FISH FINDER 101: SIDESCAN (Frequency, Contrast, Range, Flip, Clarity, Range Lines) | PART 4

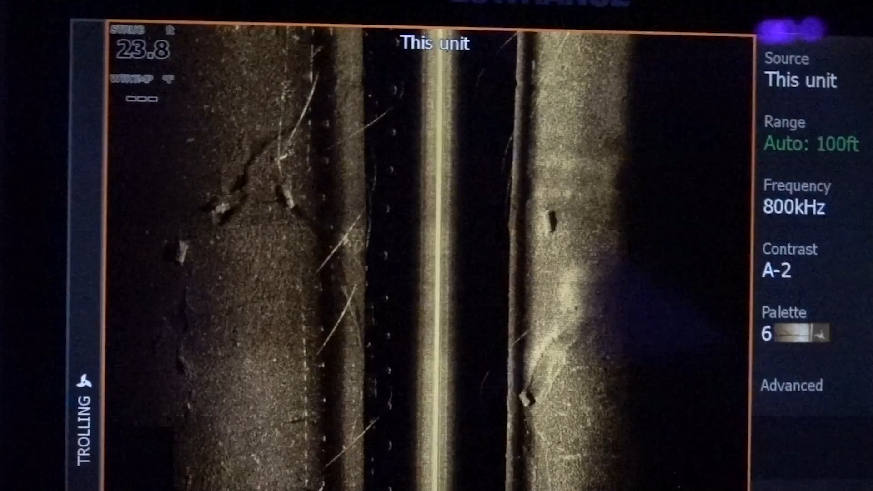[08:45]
On screen: depth 23.8 ft
So one of the things about this, you're going to see like a tree branch right there. So if I'm going along like this and I wanted to,
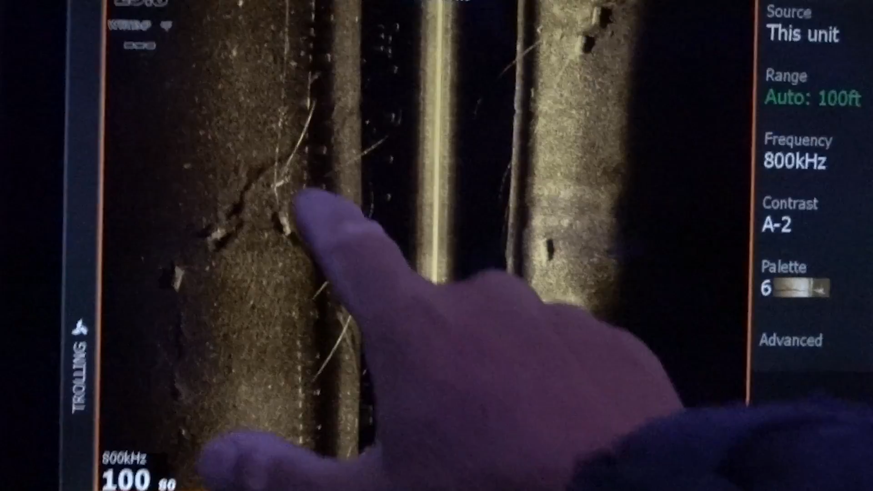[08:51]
I could touch it and hit this waypoint. It saves that spot
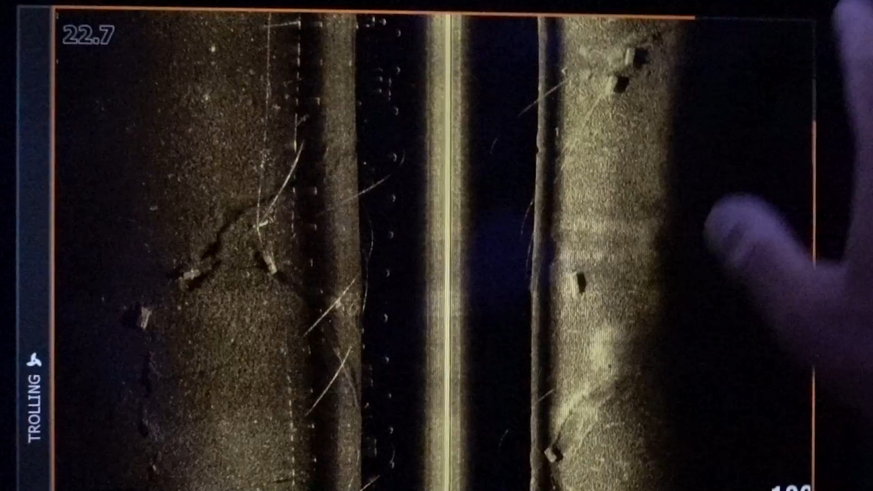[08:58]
and I can continue to keep going on.
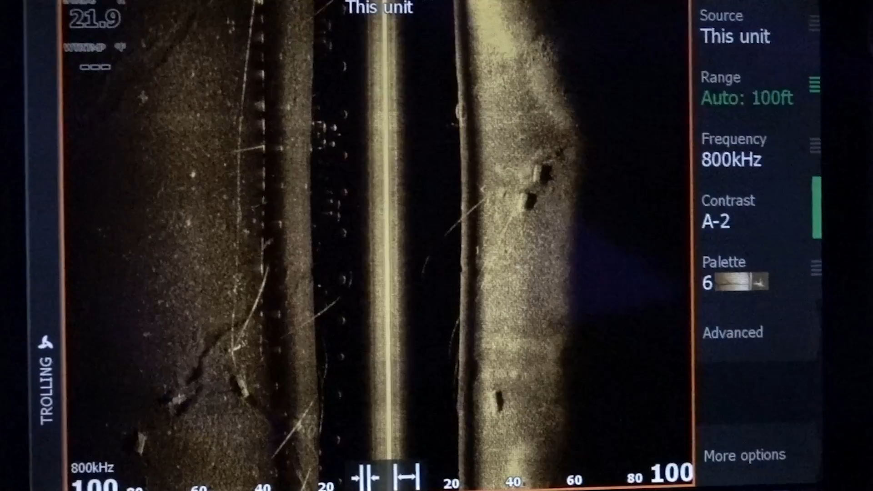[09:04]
Then I could go back and put it on GPS and I could go back to that side. But you could definitely see like the rock piles here.
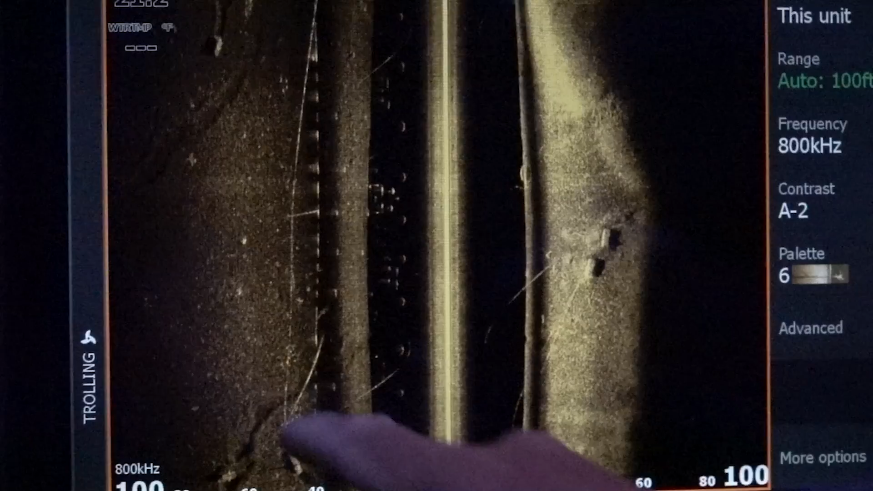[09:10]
You're going to see this is a more gravel side. This side is more mud. That line right there is a cable.
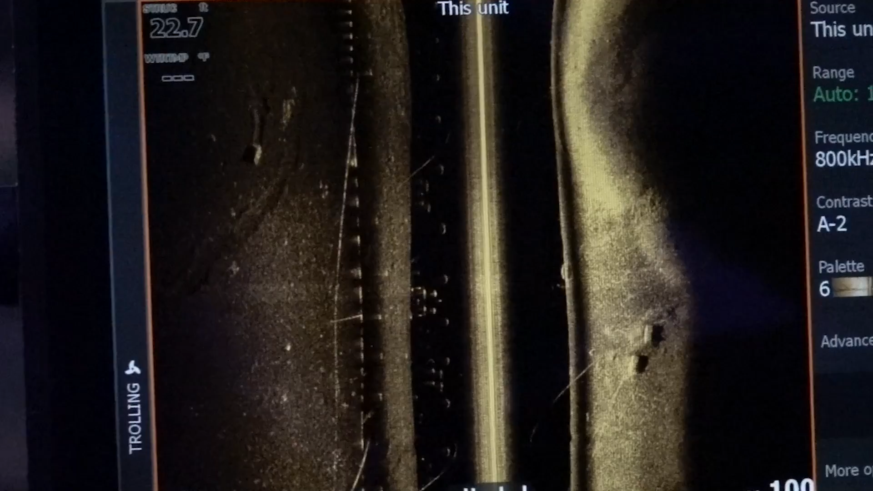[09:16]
All this little specks right here, those are all fish.
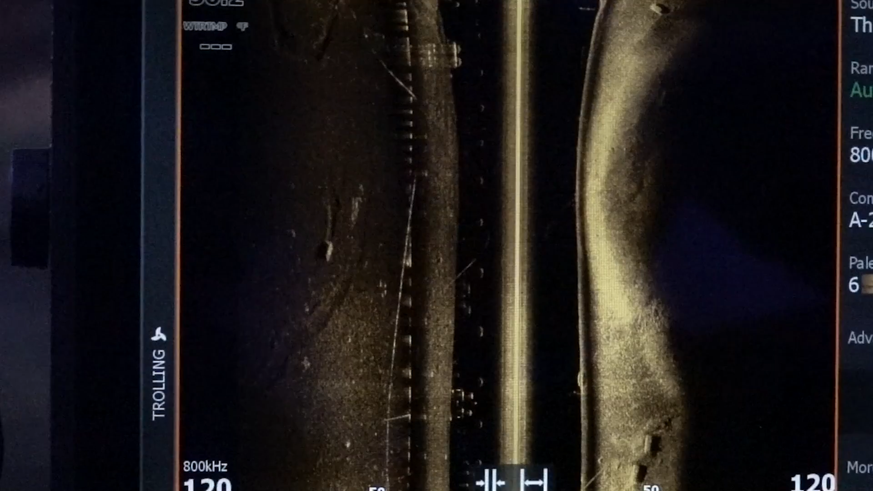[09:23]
On your side scanning, it's not made to actually use it to find fish. It's made to find structure. But you do see fish on the side here.
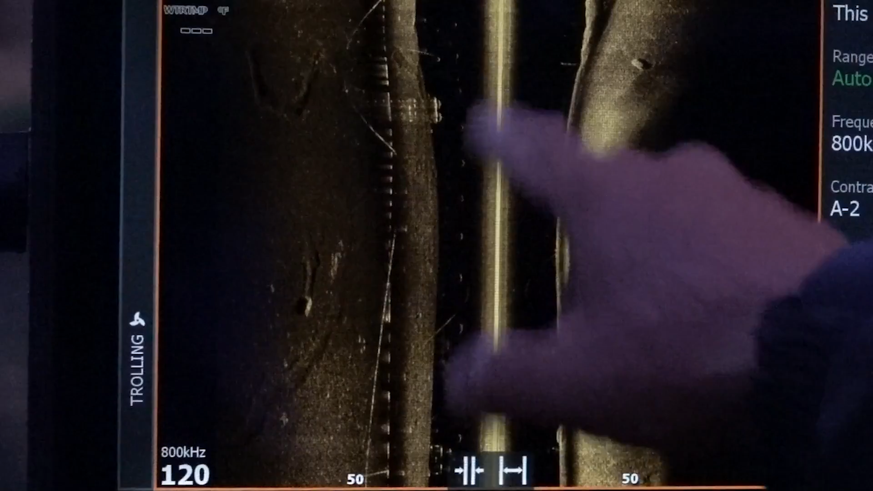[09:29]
And as I was demonstrating, you see this button? I'm putting it into manual range.
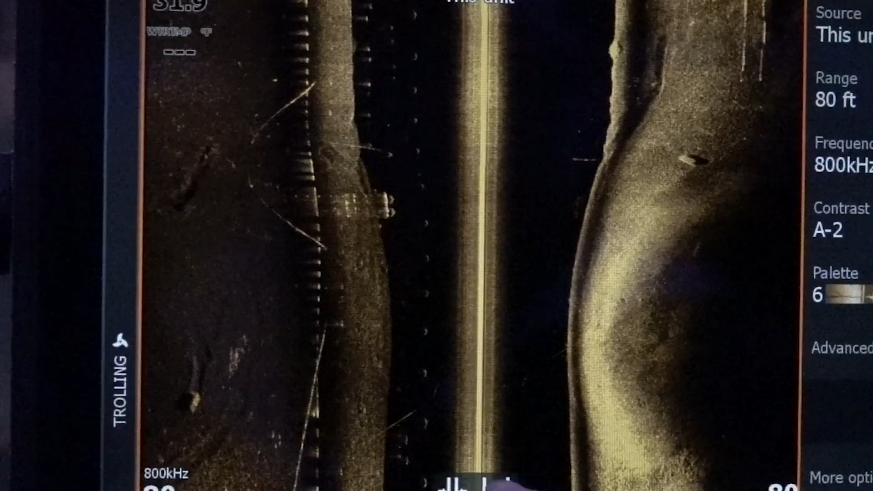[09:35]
Now I'm opening up because I want to look in the water column. So I don't care what's looking out off to the side.
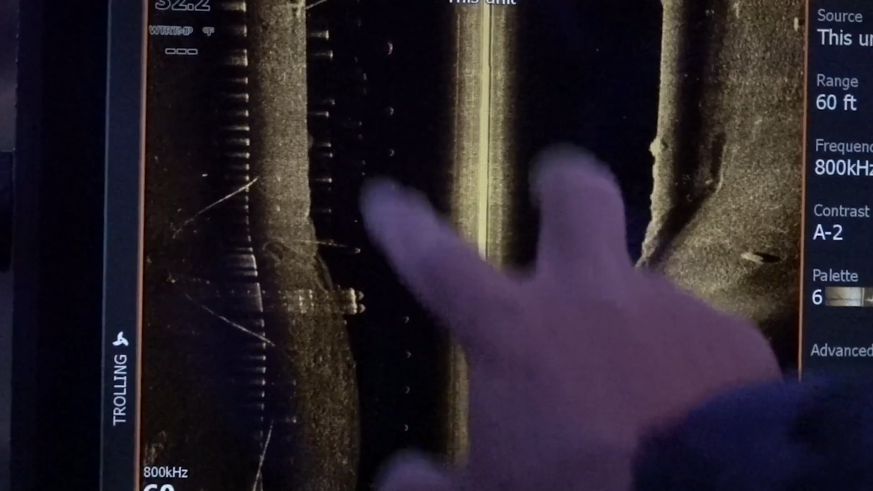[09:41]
I want to see what's in that water column right there. So I just zoom out like this. I'll actually zoom in and it'll open it up. So now I'm seeing where the transducer on the back of the boat right here shooting out.
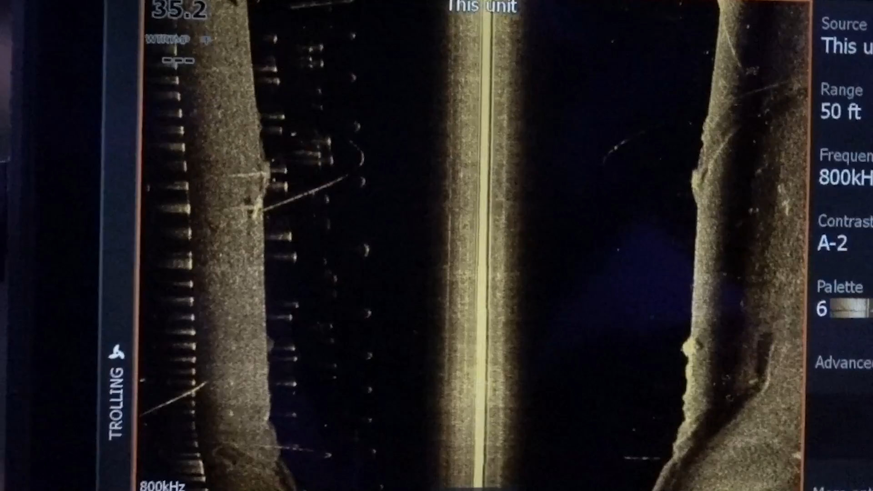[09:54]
It hits the bottom right here at 35 feet. So I'm actually looking at bait
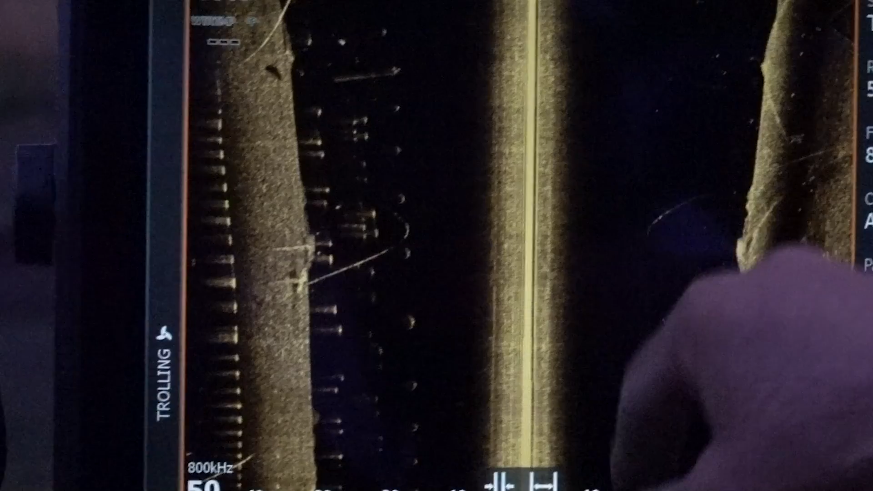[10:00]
fish and fish that are off to the side in the water column. As you look here, when we're going along, I'm actually alongside a marina here.
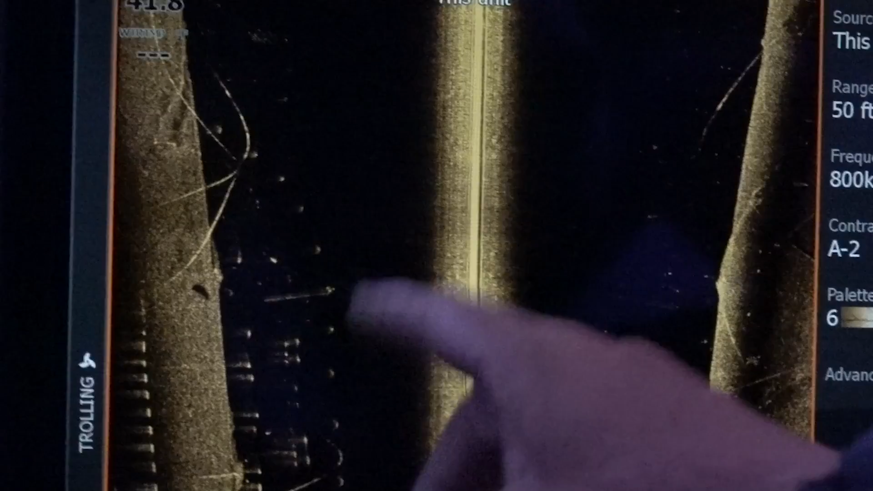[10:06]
These are cables. You could actually see like it's forming the wires that are holding the docks down. But those are cable. So everything on this side scanning now is actually really,
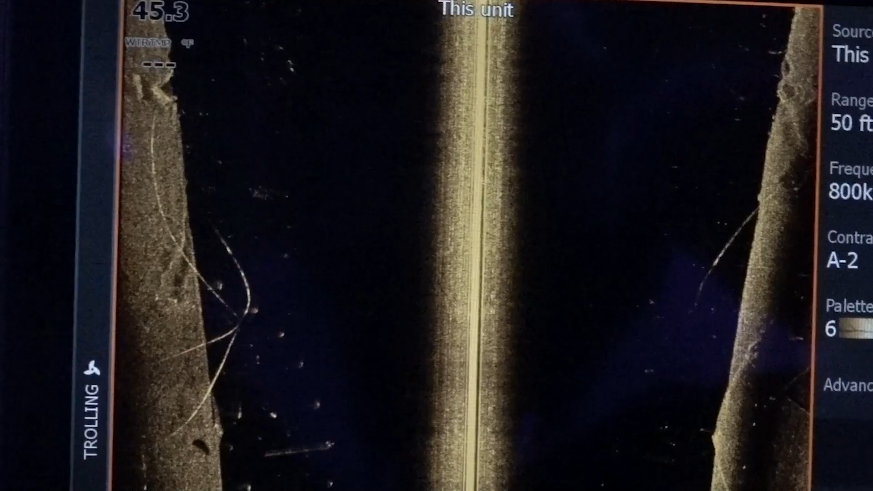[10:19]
really clear. I mean, I could see trees.
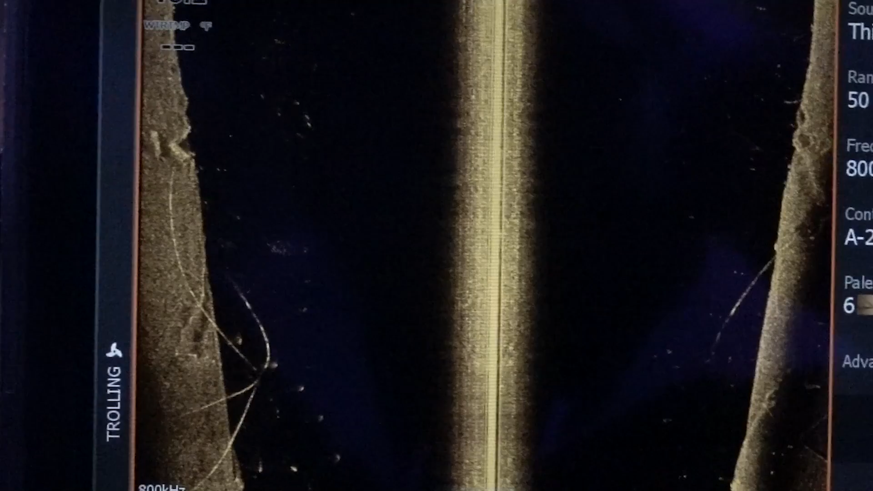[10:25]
I could see the root systems on the tree. It's amazing what you could see with this.
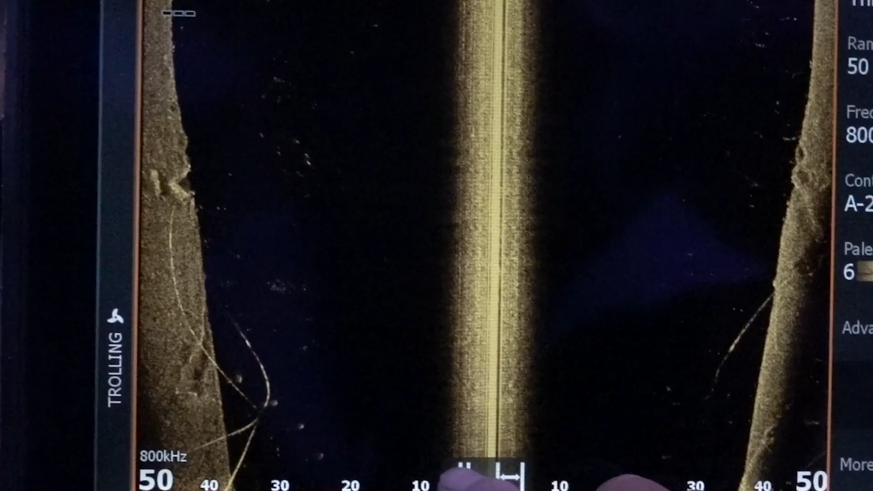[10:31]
So now if I wanted to look a little further inside here, I'm going to bring the unit back in.
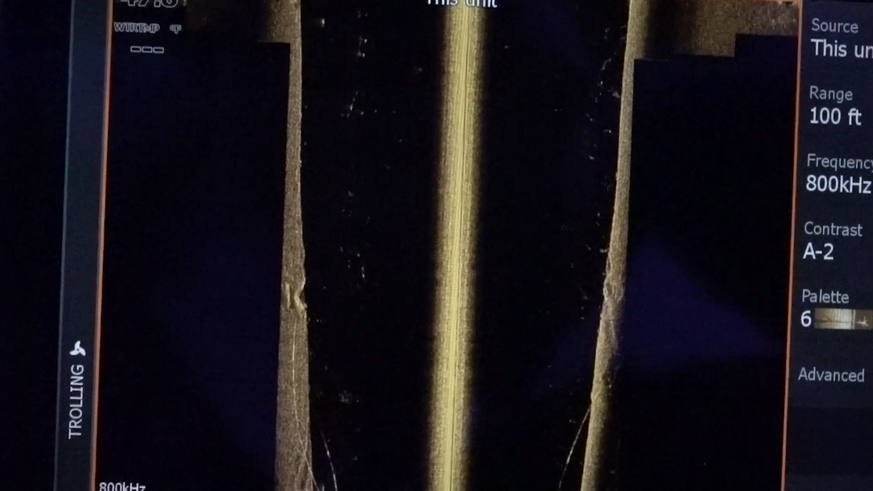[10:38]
And then it's going to start scanning again. So I'm actually looking further out.
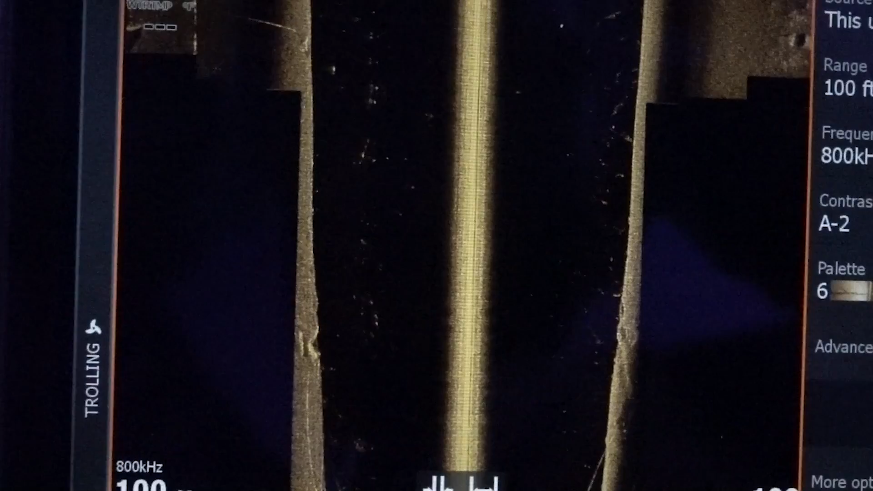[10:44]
But if there was fish sitting over here on these rocks over here, you probably couldn't see them because it's just a little tiny specks.